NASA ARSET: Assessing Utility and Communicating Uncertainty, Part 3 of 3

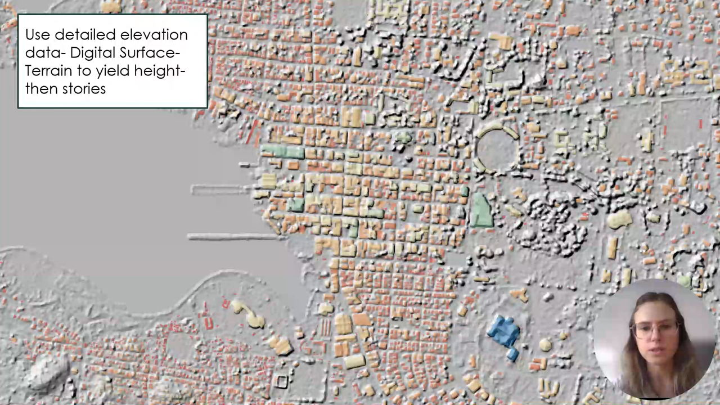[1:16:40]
This digital surface model that you can see here in the image was used to be able to estimate the height of each of these buildings,
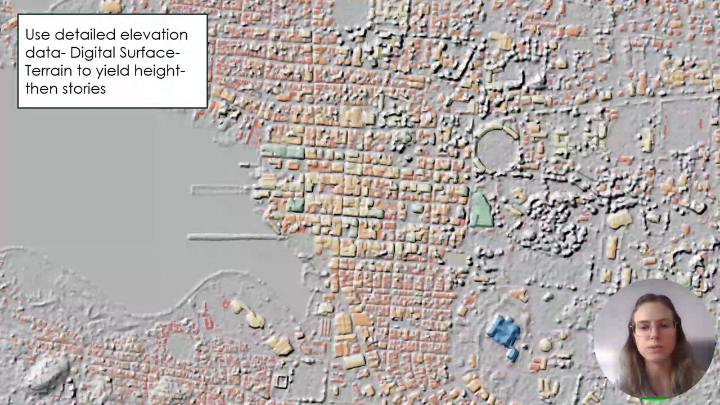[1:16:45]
and then from that, get a number of stories or floors.